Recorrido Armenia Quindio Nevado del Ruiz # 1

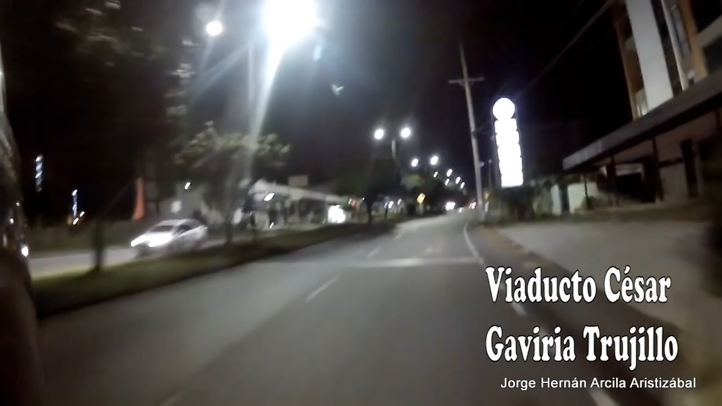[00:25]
Salimos de Armenia Quindío por la carrera 19.
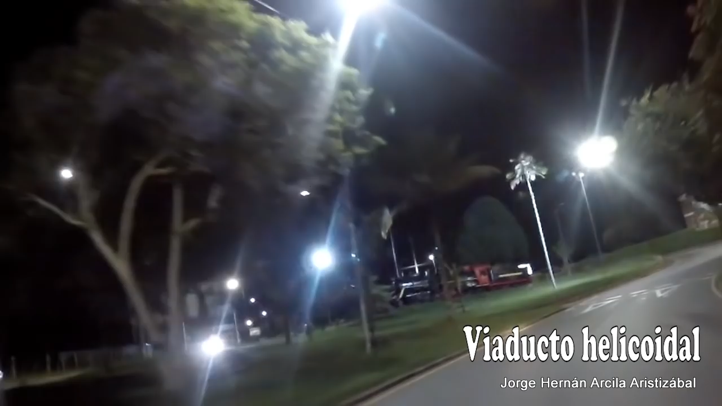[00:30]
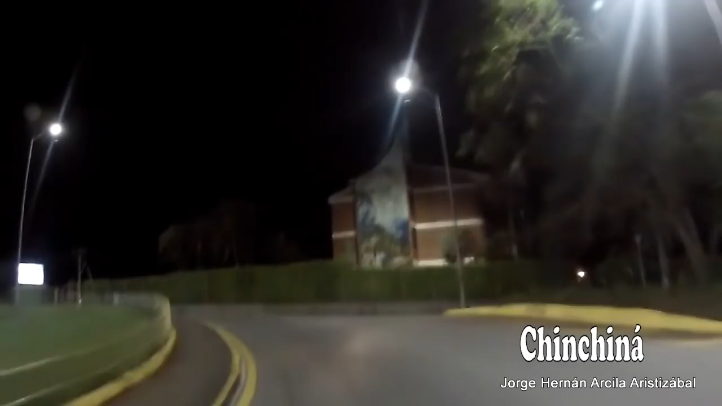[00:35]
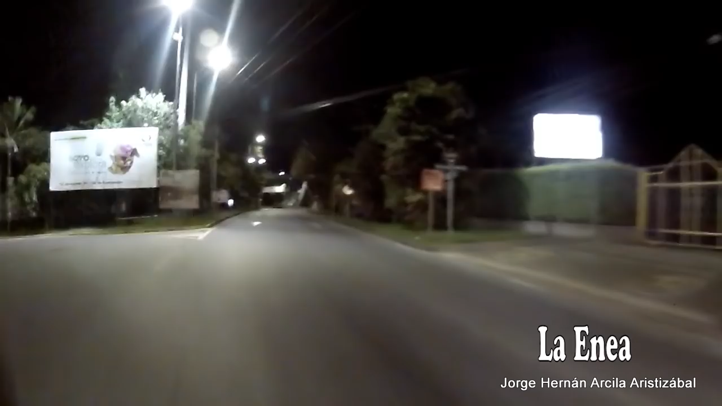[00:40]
Pasando por el Alto de Colillas, por la entrada a Circasia. Continuamos el recorrido por la autopista del Café, pasando por la entrada al municipio de Salento.
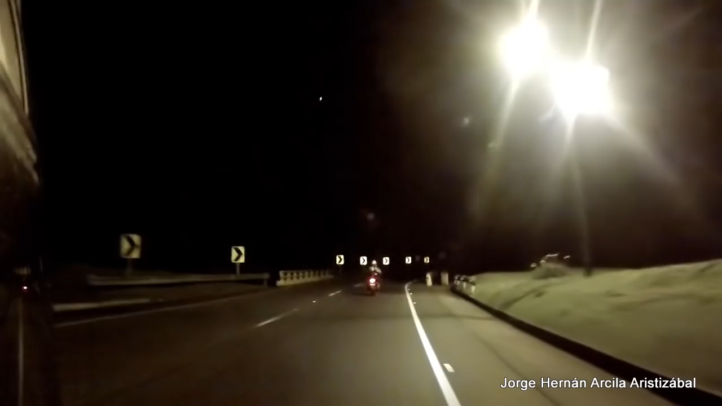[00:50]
Continuamos hasta el sector de cruces por el peaje Circasia. En la entrada al municipio de Filandia, sector del Manzano, vía Pereira.
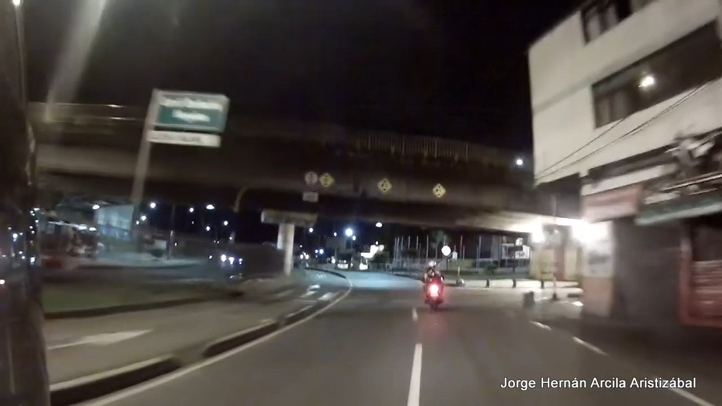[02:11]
Por el viaducto César Gaviria Trujillo, tomamos la vía a Dos Quebradas. Es un municipio colombiano perteneciente al departamento de Risaralda, vecino a la ciudad capital del departamento, Pereira, comunicado a través del viaducto César Gaviria Trujillo.